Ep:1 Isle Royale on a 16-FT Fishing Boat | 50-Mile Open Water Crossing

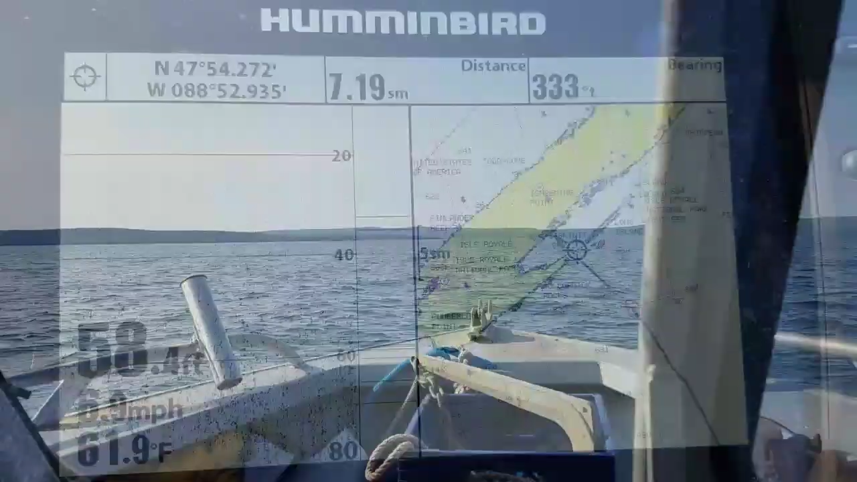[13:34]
On screen: depth 58.4 ft, water 61.9°F
All right, guys, I'm gonna take a second and try to explain this to you.
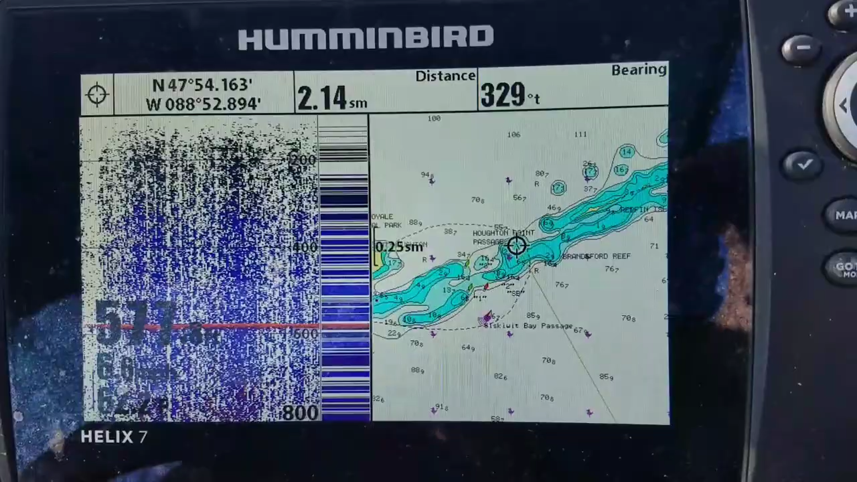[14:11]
And I don't know if you can see these numbers, but there are some spots that come up within 2 feet of the surface. It is like threading a needle to get into this bay.
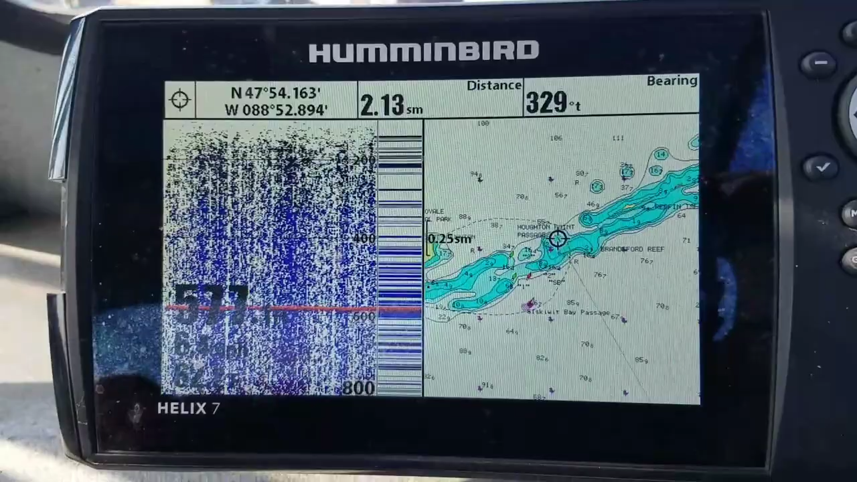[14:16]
Okay, guys, so I'm making my approach. We've got the red can there.
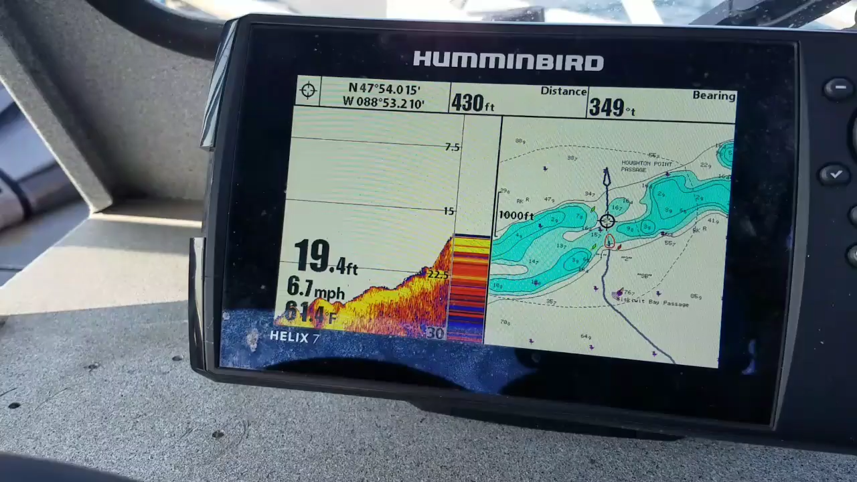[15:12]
On screen: depth 19.4 ft, speed 6.7 mph
I'm just gonna aim for the green can. Holy cow. Like pillars down there.
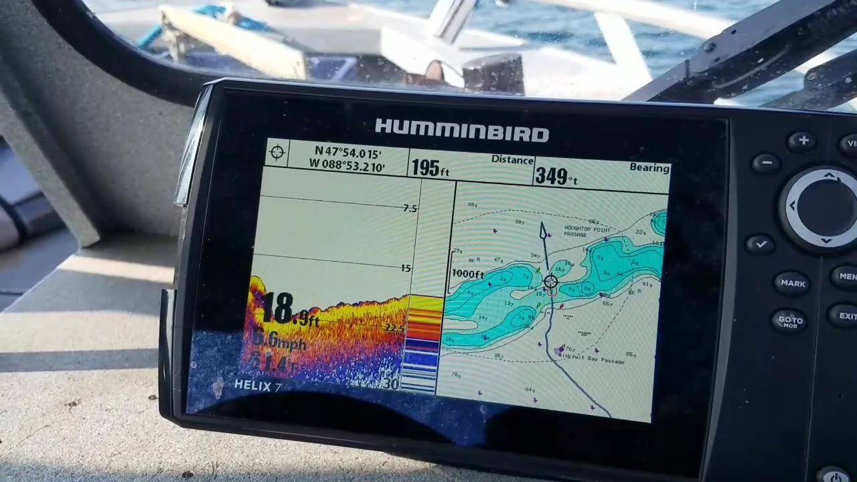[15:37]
Keep me away from those ones and twos and I'll be fine.